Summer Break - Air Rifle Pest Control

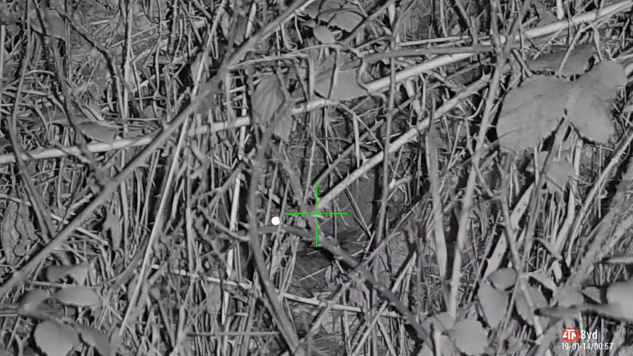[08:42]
Another sneaky one in the undergrowth. 2-2 straight to the top of the head.
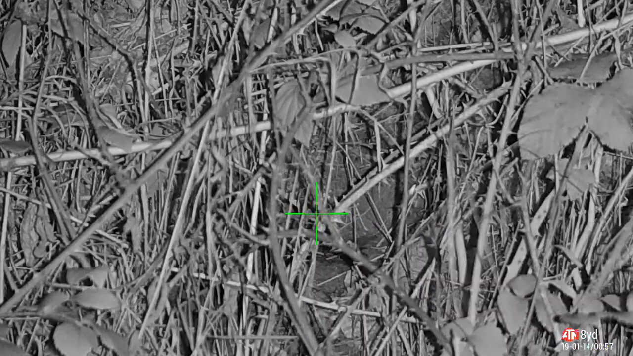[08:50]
Absolutely domed them. I'll stay focused on them for a moment just to make sure that they are actually dead. I can see the tail kicking there and he's collapsed in a heap at the bottom. He's a goner.
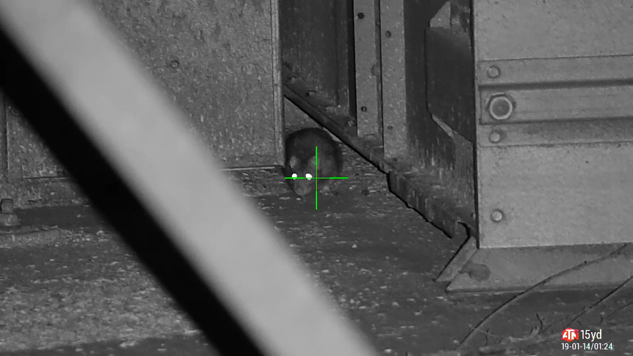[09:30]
At the back of one of the hoppers, we've got this one hiding. And I was so pleased with that shot. Straight through the centre of the head, into the brain box. Shut them down completely. Nothing else around. It goes quiet for a little while, so let's have a replay.
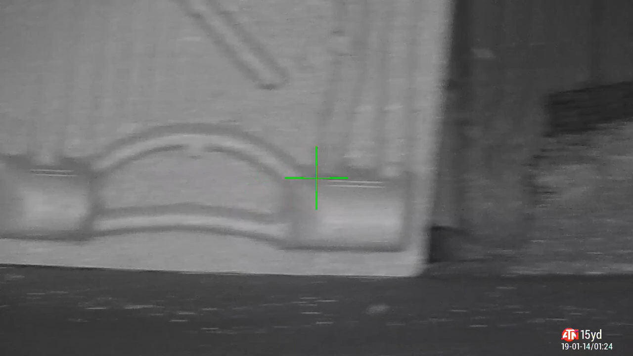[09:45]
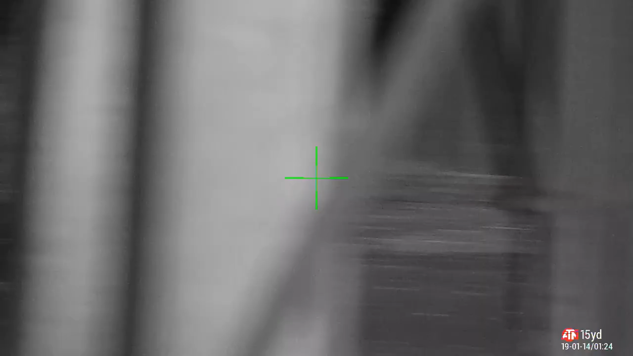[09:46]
You can see the mark in the middle of his head where the pellet impacts and sends them flying backwards. Smashed his brains up inside. Good, clean headshot there. Well pleased with that.
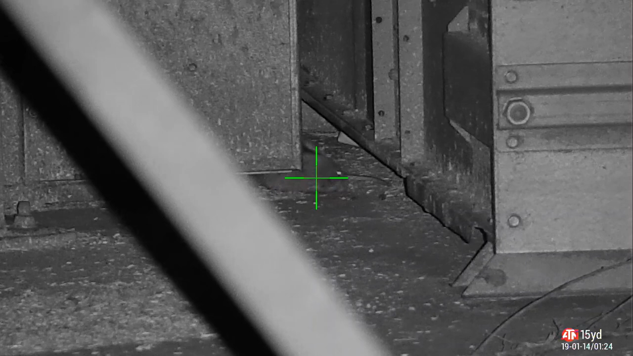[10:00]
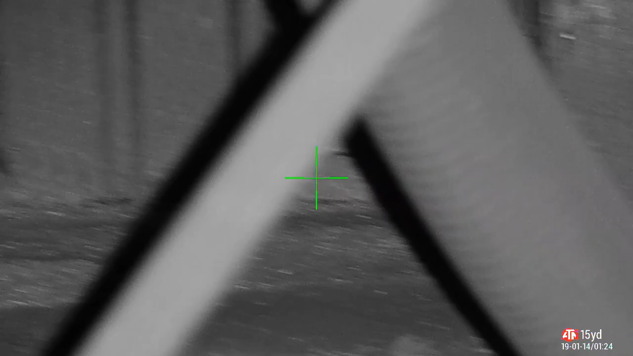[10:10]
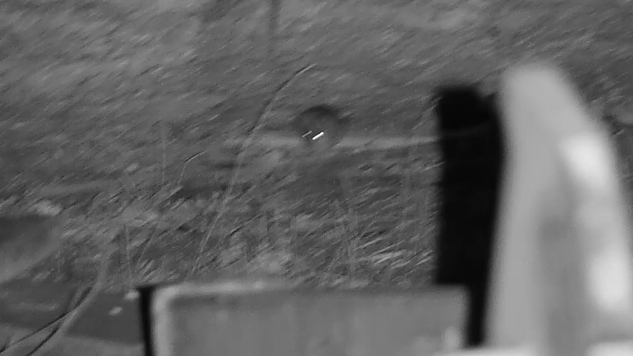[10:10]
I like this one. Shoot him straight between the eyes. Crack straight to the head. And he's out. Doesn't even know he's dead.
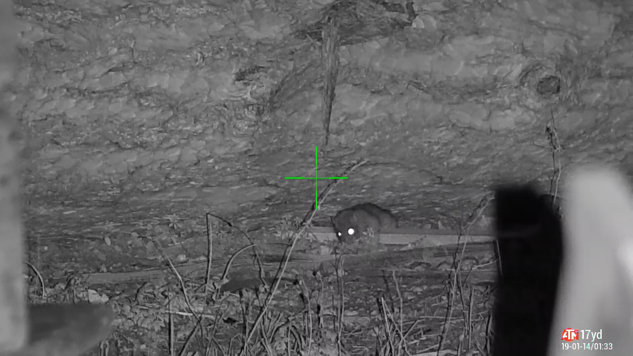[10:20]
Yet. But of course you've got the tell-tale, spinning tail, helicopter tail, the kicking of the legs.
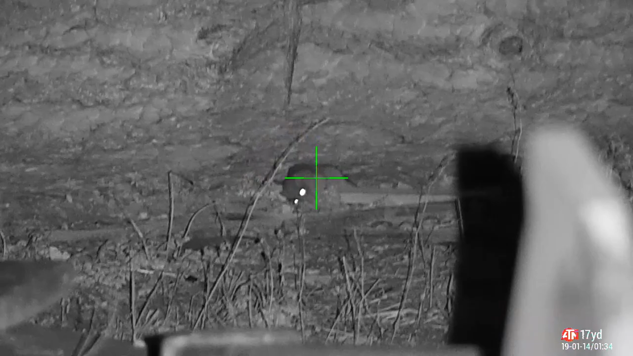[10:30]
That shows you've had a nice clean headshot there. Yep. Happy with that. I'd say he's proper dead. I love these shots. When you're having a stare off.
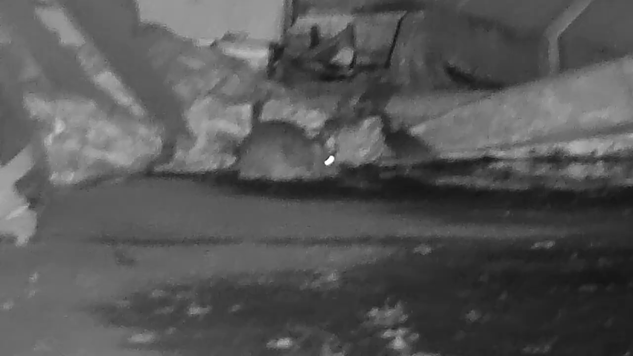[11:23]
Into the main barn.
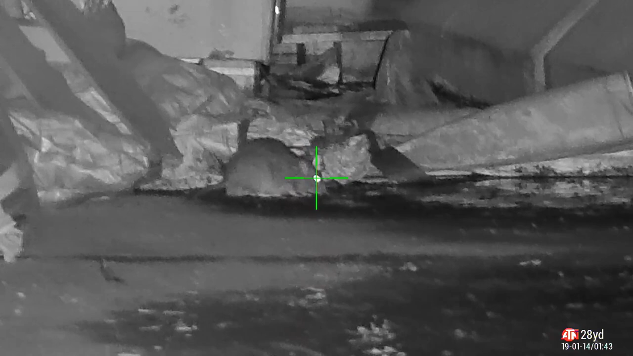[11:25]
And we've got a rat on the drink here. He's drank an awful lot.
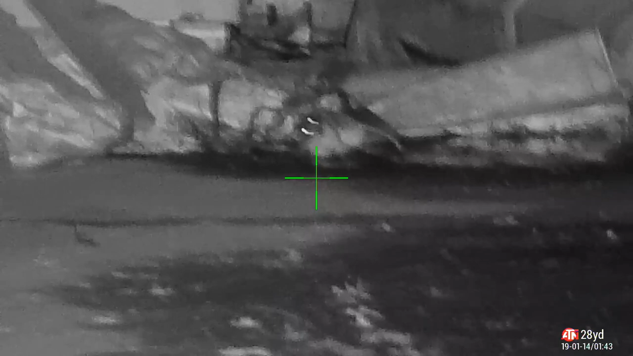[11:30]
He's going to have one hell of a lead egg. That's a wrap.